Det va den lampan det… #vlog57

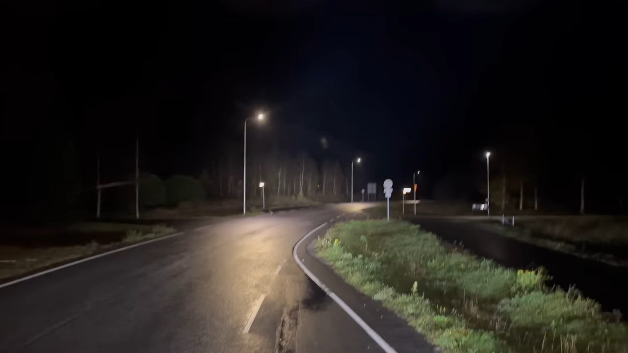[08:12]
Svårt att se här, men så lyser det i alla fall. Nu bländar vi av. Vi gör så.